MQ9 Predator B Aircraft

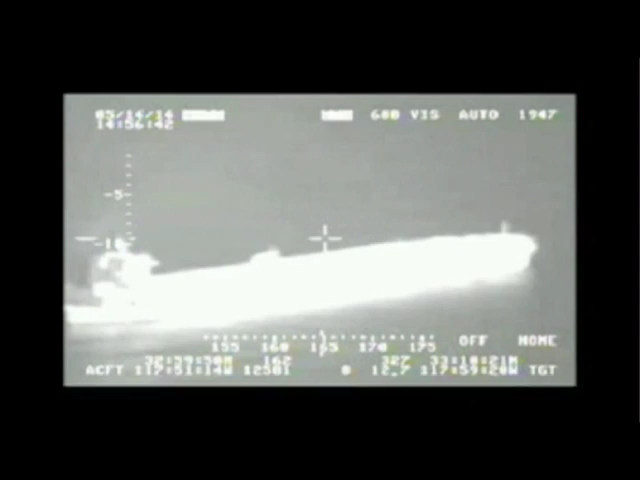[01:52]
The gear has the ability to produce wide images or zoom in close through examined objects. Things like vehicles under tarps, you can see right through that.
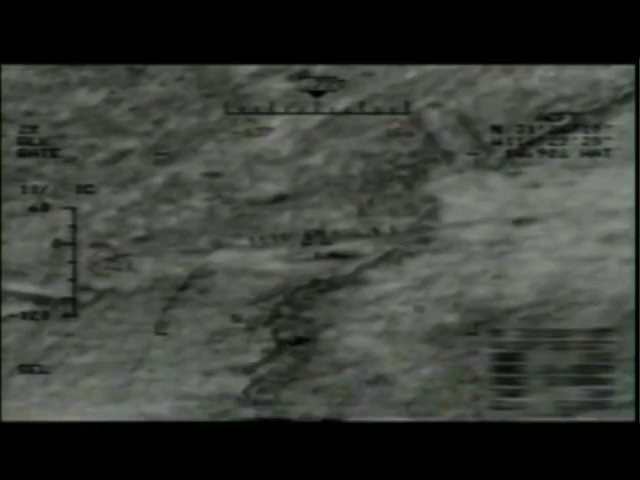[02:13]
From the altitude we fly, which is 19,000 feet above sea level, at night with the infrared, I can pretty accurately tell whether somebody's carrying narcotics on their back from about eight miles out.
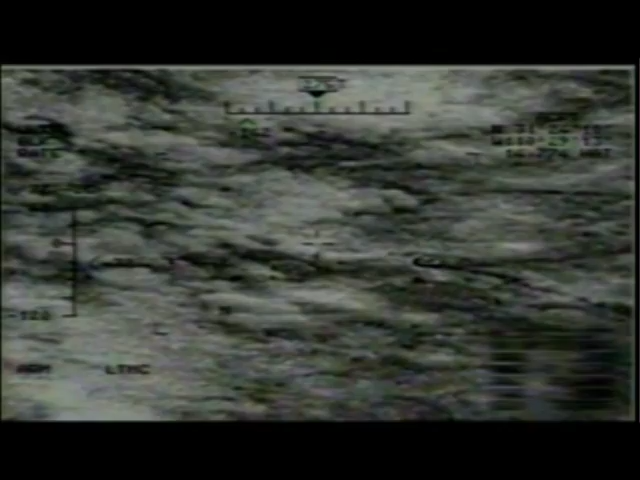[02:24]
So it's a pretty powerful camera. It's worth every penny that we paid for it.